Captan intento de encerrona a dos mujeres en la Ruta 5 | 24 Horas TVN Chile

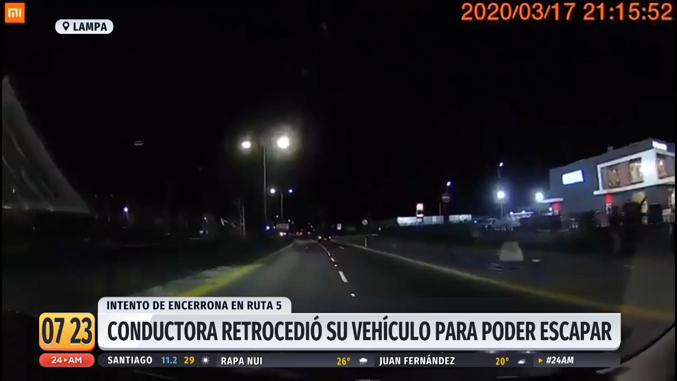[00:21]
cuando iban dos mujeres al interior de su vehículo particular y entonces se cruza otro vehículo con sujetos aparentemente armados, de acuerdo al relato que se puede apreciar, quienes intentan intimidar a estas dos mujeres, pero a través de una maniobra también arriesgada,
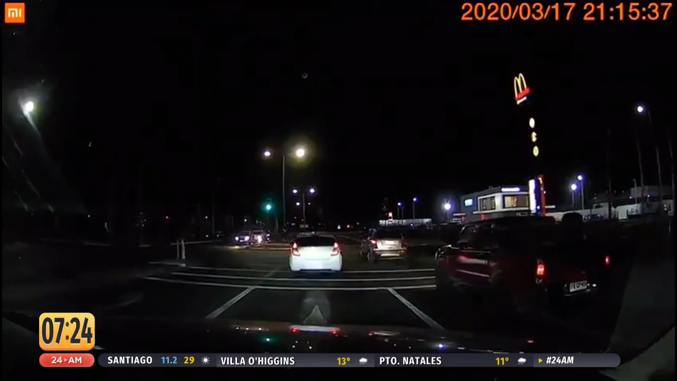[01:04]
Se trata de una situación que fue frustrada por los propios pasajeros, por esta conductora y también su acompañante durante la noche ahí en la comuna de Lampa.